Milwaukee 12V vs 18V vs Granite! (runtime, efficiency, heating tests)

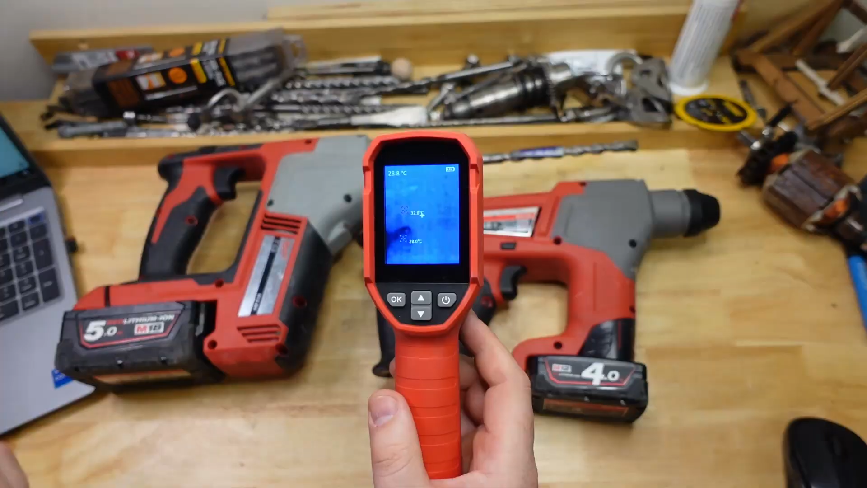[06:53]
that in the footage there and the last thing i like to do with these runtime tests since we got the hammers running nice and hot is basically break out the old heat camera see how hot they are oh that reminds me how warm is this oi starting to warm up you know what they say she's getting warm you're drinking too slow so at the end of the testing i do just take an image when they're nice and hot um little m12 she actually ended up with the hottest spot was on the chuck here where this red crosshair is 52 degrees celsius
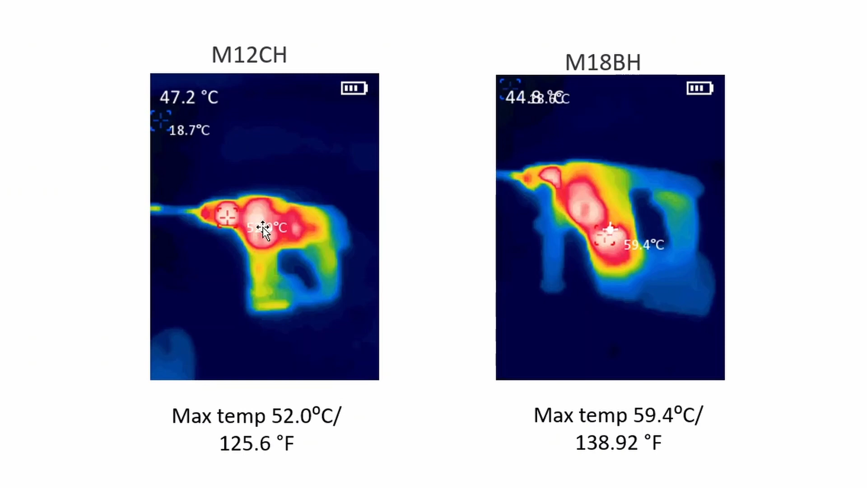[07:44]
out the distribution is actually a bit different with this one because this is a brush tool it's got a bigger motor that does seem to actually get hot so you you actually got your hotter spot in the motor down there whereas on this guy it's the chuck uh and if we look at the these are the hikokis yeah hottest hottest spot was up sort of near the hammer mechanism chuck area motors back here so
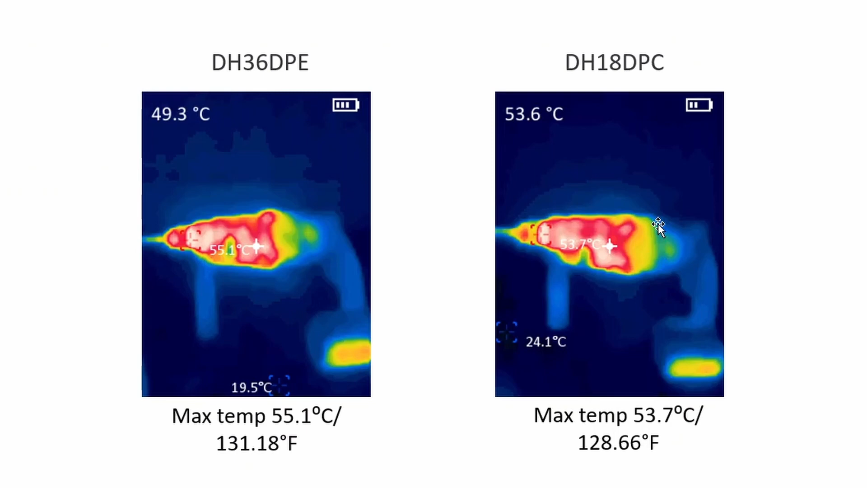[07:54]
i mean these brushless motors they are going to be heating up but they're they're not as big and you know they don't have this big metal case so i guess they're not touching the outside of the shell yeah
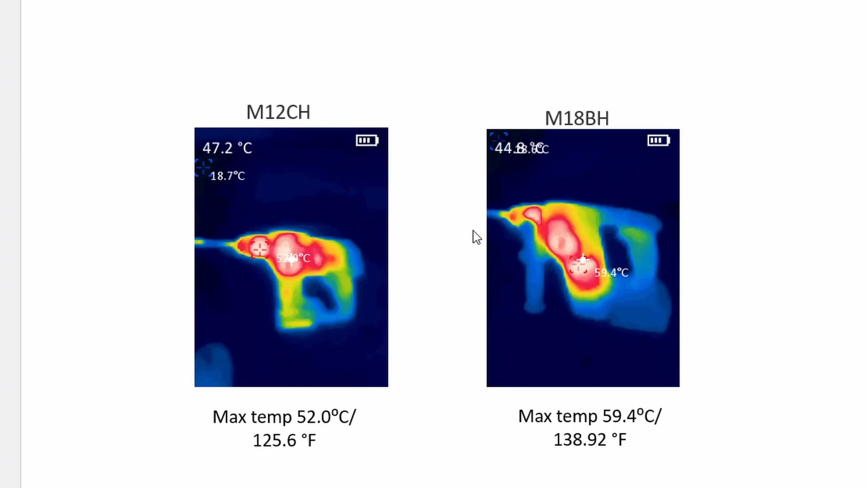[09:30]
the uh the thermal image we can see that yeah on this one the battery is actually heating up whereas on the m18 the battery isn't uh so yeah anyway you know it was a bit annoying during the testing but i guess